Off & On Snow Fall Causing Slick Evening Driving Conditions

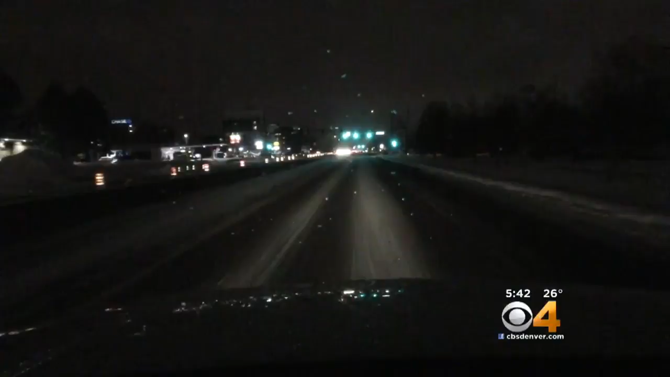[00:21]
Photojournalist Robert Sanchez is giving us a live look from his dash cam as he's out driving tonight. This is at Alameda and Harlan in Lakewood.